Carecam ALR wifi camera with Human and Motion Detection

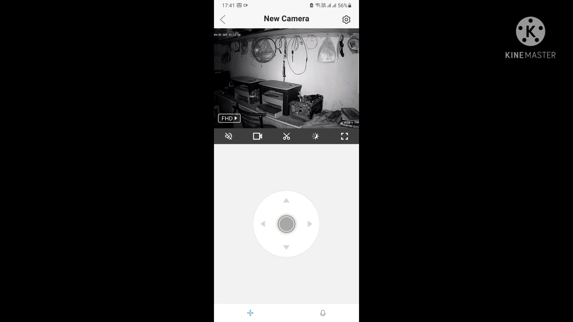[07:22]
होगी या कोई motion detection होगी तो यह automatic color camera में convert हो जाएगा अभी देखिए जैसे ही human body detect की यह color camera में on हो चुका है दोस्तो